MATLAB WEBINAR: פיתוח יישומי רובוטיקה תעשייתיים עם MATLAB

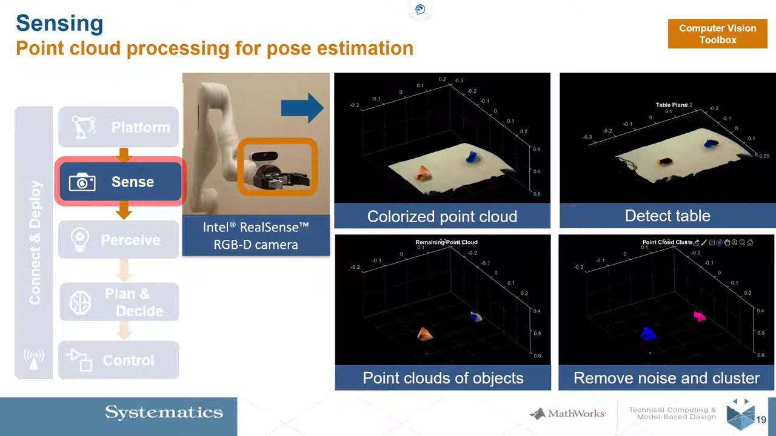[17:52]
רעשים מנתוני ענן הנקודות אנחנו יכולים לקבץ אותם לשקולות כלומר לבצע קלאסטרינג לנתונים ונוכל לשערך את המיקום והכיוון של האובייקטים באמצעות הגדרת אובייקטי באונדינג בוקס של ענני נקודות אז חשוב לציין כי למטלאב יש תמיכה בחיישנים נפוצים רבים כמו מצלמות,